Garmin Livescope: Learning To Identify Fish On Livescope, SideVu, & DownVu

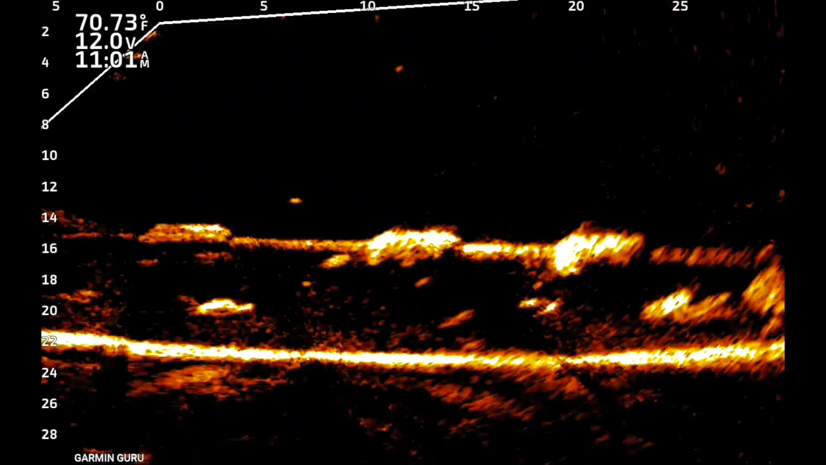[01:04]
On screen: water 70.73°F
those because later on when we look at the side view and the down view those three joints will be right in the middle but what makes this pipeline very good is it's about 14 foot deep over 22 feet of water so it gives the fish something kind of hide in and they can suspend which is what a fish when if it
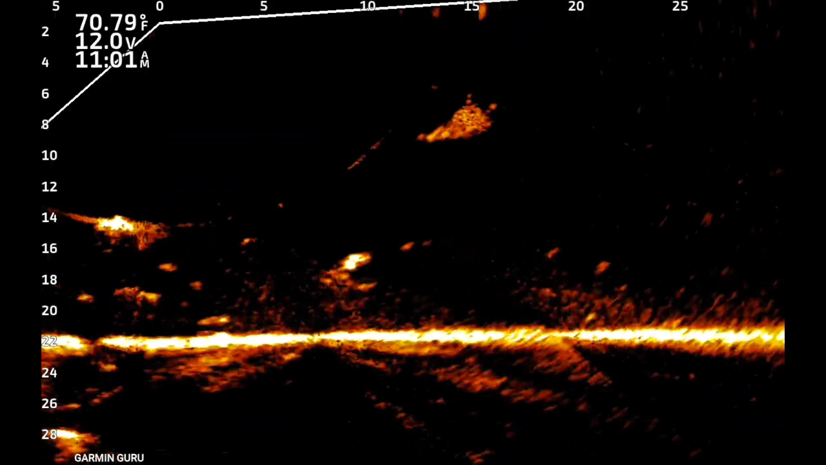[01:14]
On screen: water 70.79°F
wants security and for feeding ambush it will do this but notice that ball of bait fish at
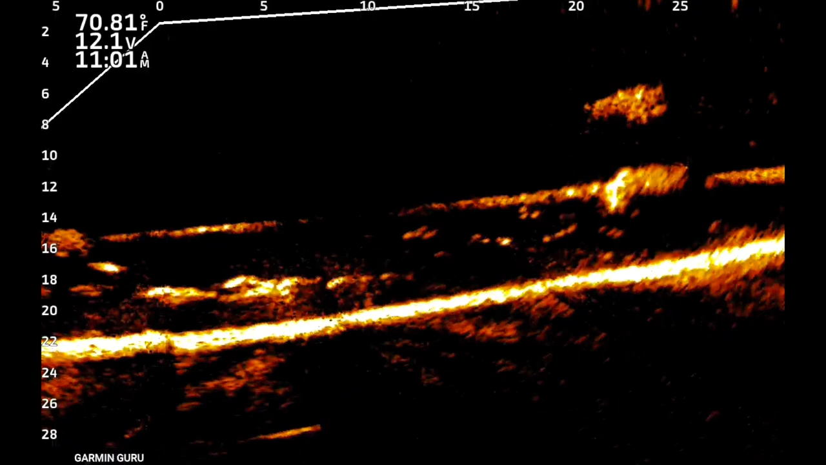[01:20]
On screen: water 70.81°F
about 20 25 foot there and notice all the buffalo up under this pipeline
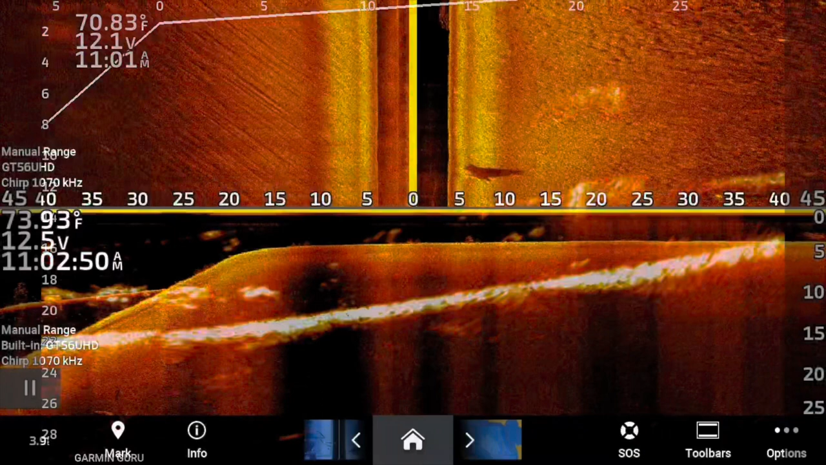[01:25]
you can definitely tell their buffalo by the shape of them the way they swim you can see the fins but
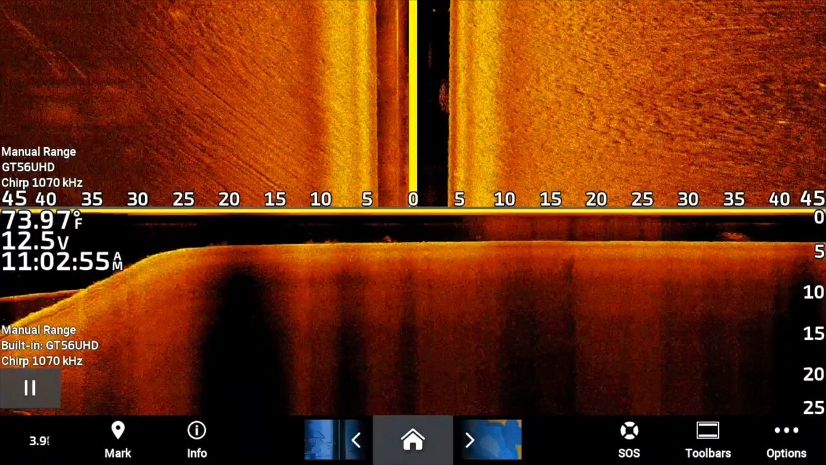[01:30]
On screen: water 73.97°F
right now we're going to go over the same area with side view and down view and when you do this what it is is this is sitting over
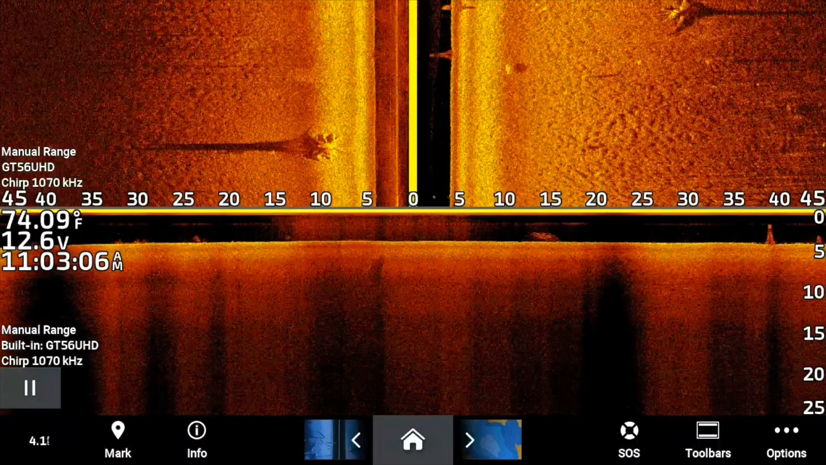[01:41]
On screen: water 74.09°F
a creek uh that's got about you know five or six foot on one side and five or six foot on the other and when you go over this creek it drops off pretty quickly um here we go dropping off into
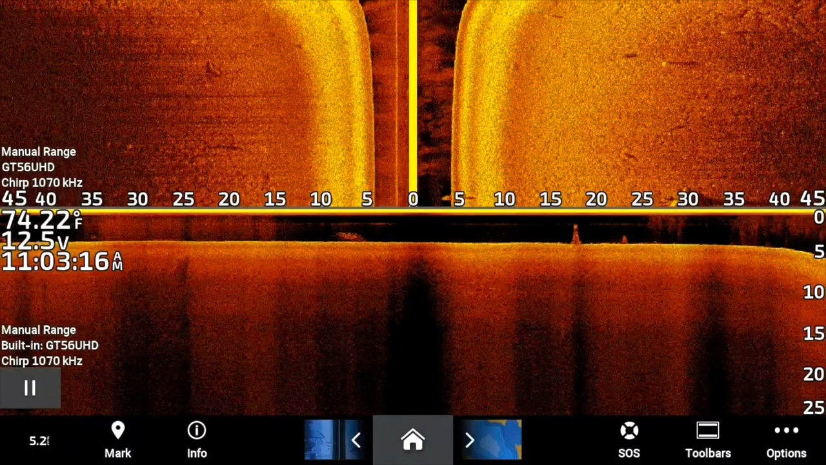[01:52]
On screen: water 74.22°F
it right now and you can see just how how deep this the creek channel is now the pipeline you can see it very clearly on side
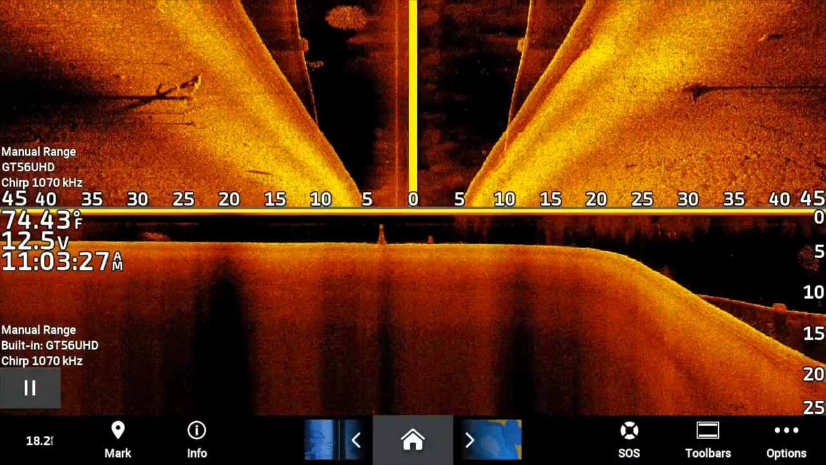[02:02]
On screen: water 74.43°F
view and down view now notice there's that ball of bait fish that we saw earlier and then there are the large groups of fish now notice how different
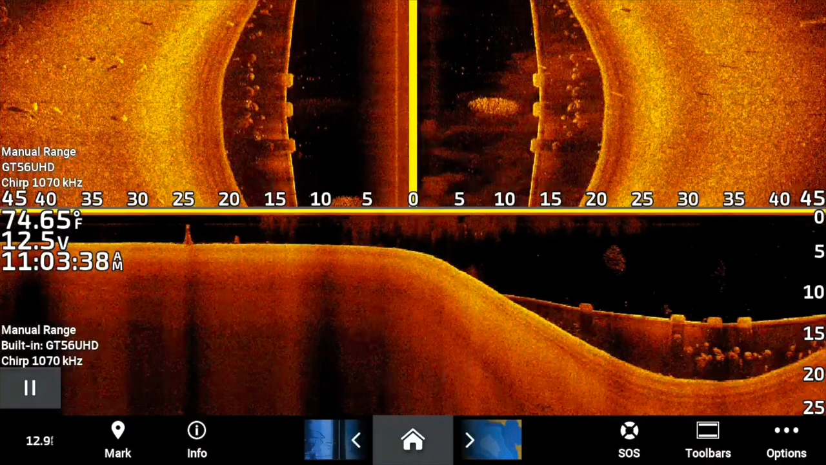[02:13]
On screen: water 74.65°F
they look now those fish are about four to five foot long on the live scope but notice the size of them on the side view and the down view so when you see a five foot long buffalo which is a huge buffalo you would understand how the size comparison of say a you know 20 inch school of fish school of bass that are 20 inches long or some crappie that are pound and a half you know
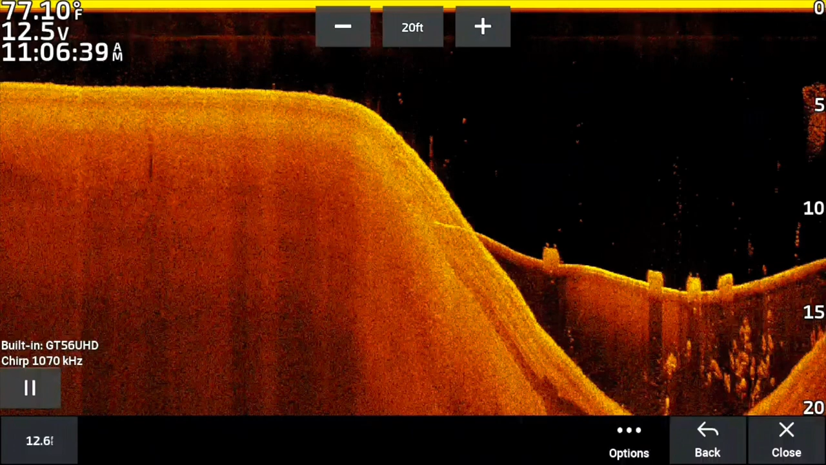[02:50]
On screen: water 77.10°F
even two pounds they wouldn't show up huge they're just going to be more like dots or tic-tacs on the screen so by going over fish and getting a good size comparison you're able to you know equate that to what you know crappie look like what bass look like and things
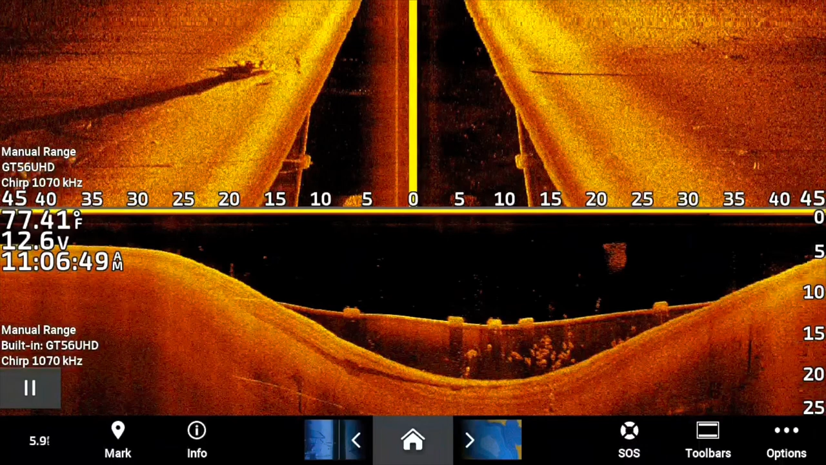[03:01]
On screen: water 77.41°F
like that and i mean the the live scope had beautiful pictures beautiful detail
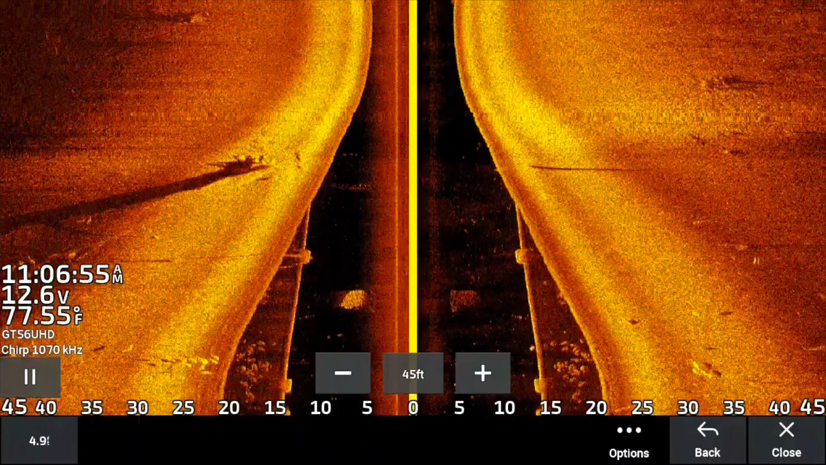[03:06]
On screen: water 77.55°F
but when you go over the side view here and you go over this down view then
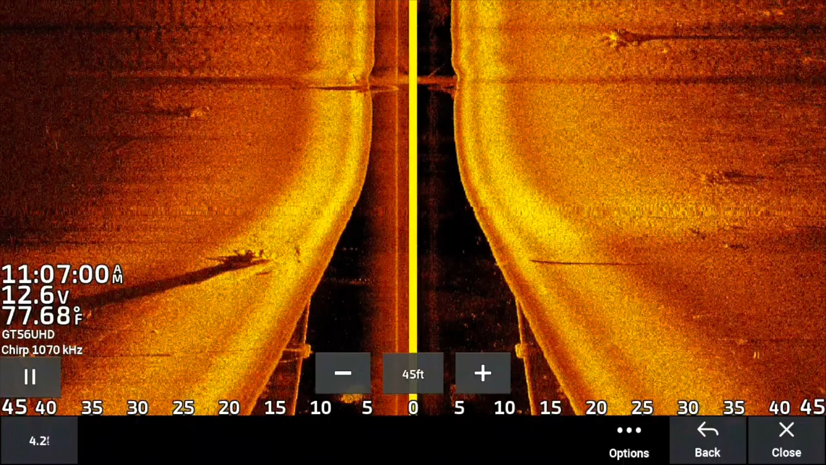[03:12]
On screen: water 77.68°F
you can see some amazing detail only so now i'm coming out of it right here and i'm going to give you one more little shot of it as we go back into the creek you'll see there's
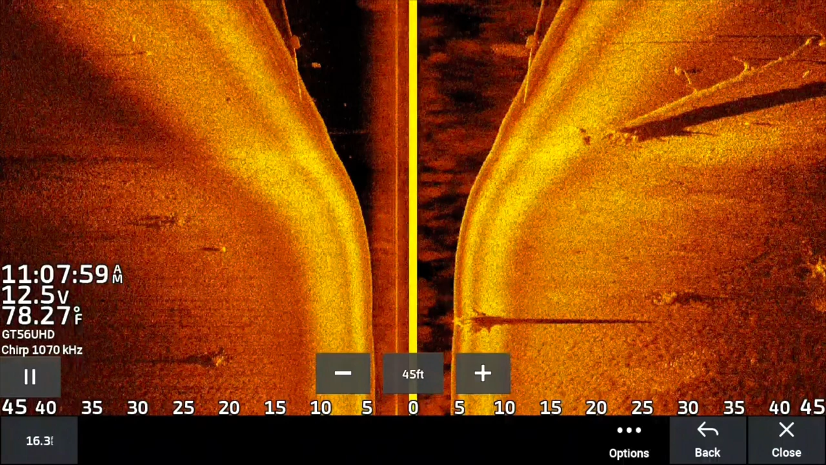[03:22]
On screen: water 78.27°F
a large tree on the right right there i've caught lots of bass and lots of crappie out of that tree but it's right on the edge of the channel it hasn't moved it's actually looks like it
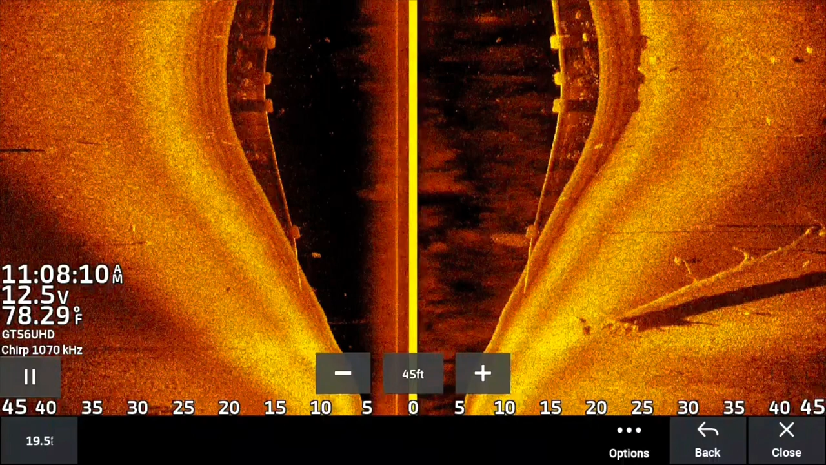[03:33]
On screen: water 78.29°F
it is it fell over and you can actually see the roots of the tree but there's those three joints again of that pipeline just a beautiful shot those large large
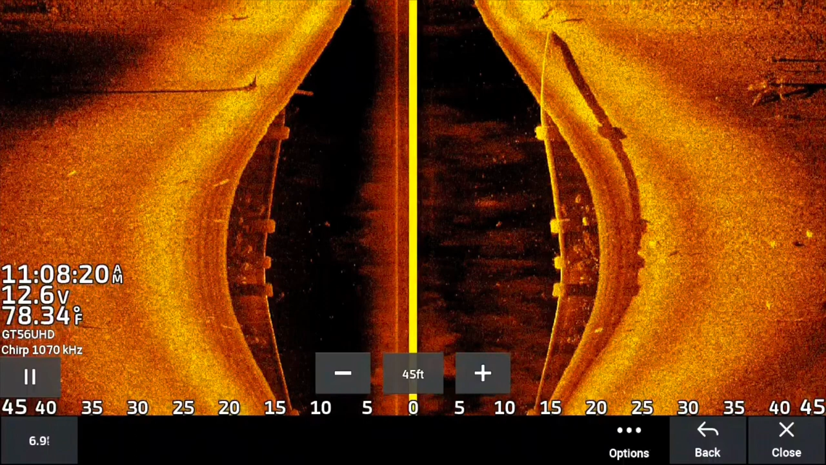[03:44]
On screen: water 78.34°F
fish up underneath it and you can still see the bait fish under there also so just amazing stuff
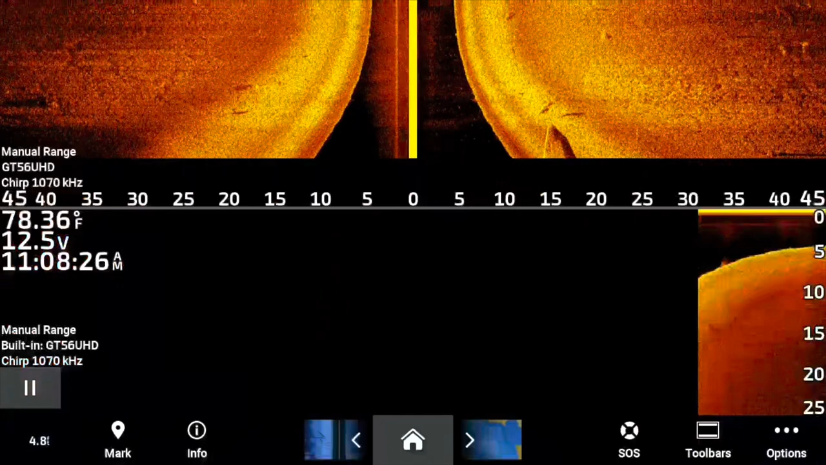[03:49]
On screen: water 78.36°F
you can take and you can learn so much from just comparing all the